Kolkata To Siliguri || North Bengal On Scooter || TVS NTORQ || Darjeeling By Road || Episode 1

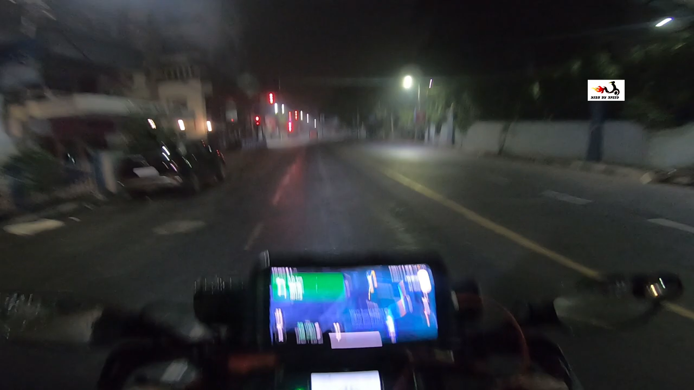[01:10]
जो कि मैटर नहीं करता एक टाइप से आप बोल सकते हो कि मैंने फ्यूल करा लिया था, और बाकी सब चंगा सी है।
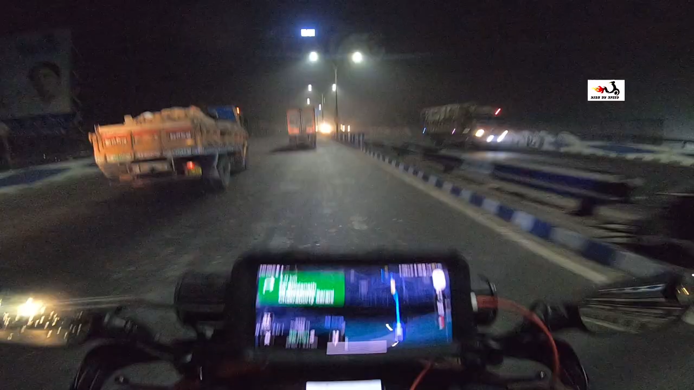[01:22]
सो गाइस राइट नाउ हम लोग अभी विद्यासागर सेतु क्रॉस कर रहे हैं, और गाइस आज मैं एक्साइटेड हूँ सच में,